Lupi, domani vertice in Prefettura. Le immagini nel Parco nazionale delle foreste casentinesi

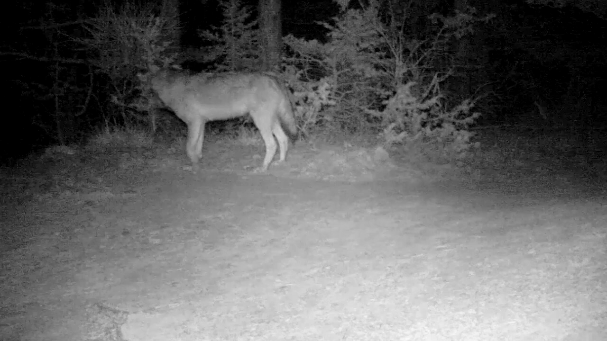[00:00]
Queste immagini ci arrivano dal Parco Nazionale delle Foreste Casentinesi e ci restituiscono tutta la bellezza di un animale, il lupo, che negli anni dopo il pericolo di estinzione si è indubbiamente riappropriato dei suoi spazi naturali,
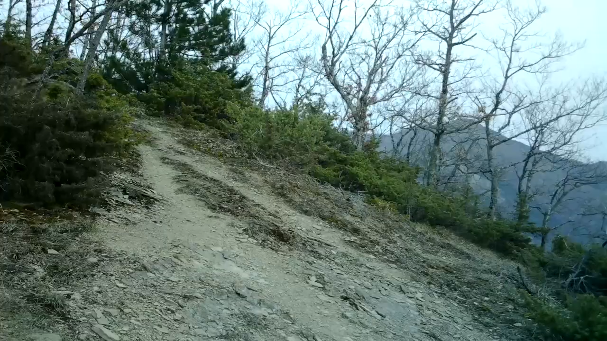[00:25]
oggi al centro di un difficile equilibrio tra la natura e la sicurezza dell'uomo.
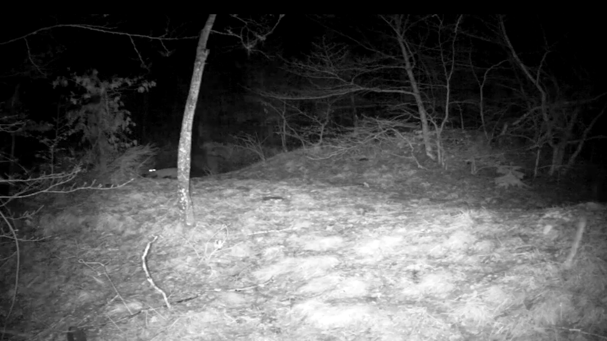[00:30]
Qui un esemplare è in cerca di una sorta di amicizia, poi purtroppo andata male con una volpe,
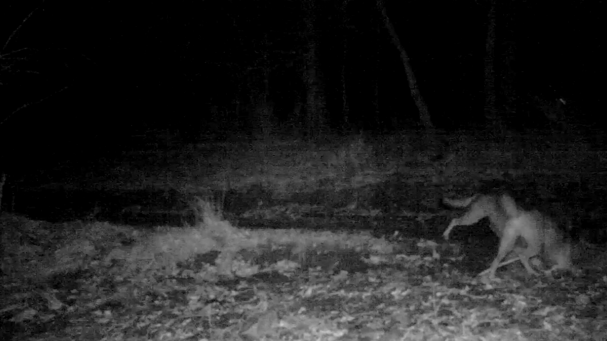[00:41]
qui come natura vuole invece sta cacciando ed infine qui una coppia che marchia il territorio.